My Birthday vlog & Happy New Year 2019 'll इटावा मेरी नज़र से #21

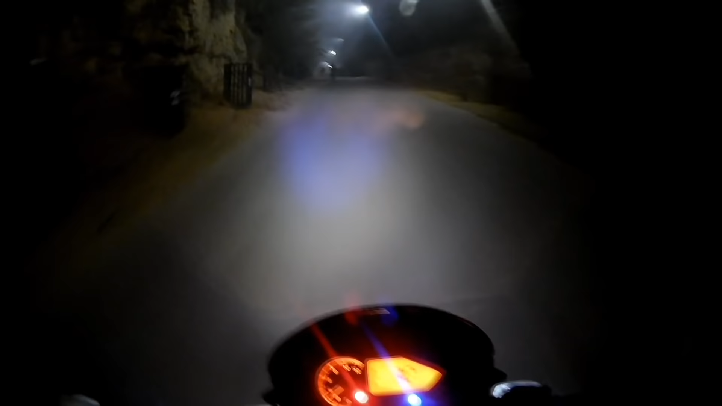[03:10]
वाह, ठंडक है यहाँ पर, बहुत ज्यादा ठंडक है। और यहाँ बहुत ज्यादा धुंध भी है।